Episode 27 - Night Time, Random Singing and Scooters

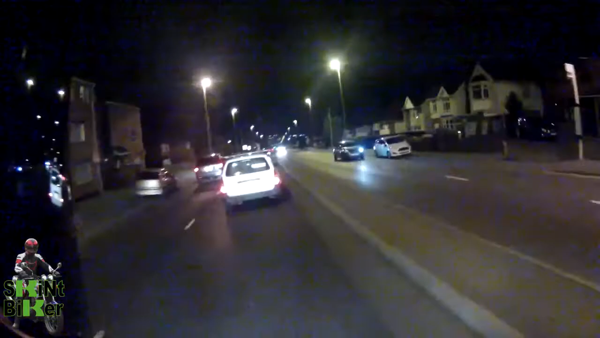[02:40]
C-Bike has got high beam on, means move the hell out of my way so I can get past you. Come on, out of the way.